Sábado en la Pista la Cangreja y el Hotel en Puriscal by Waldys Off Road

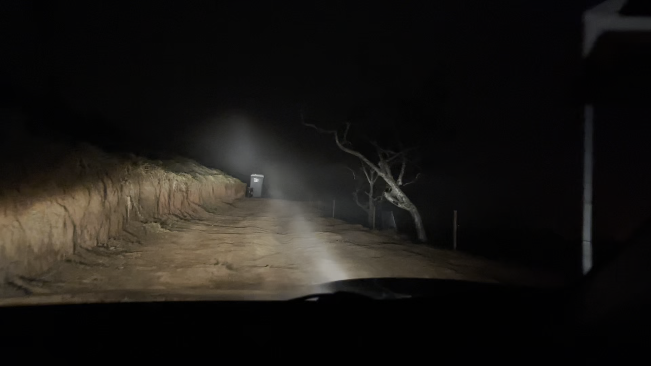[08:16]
y miren esto gente son las 5 y 50 de la tarde miren la oscuridad que hay aquí arriba nosotros estamos casi en el cielo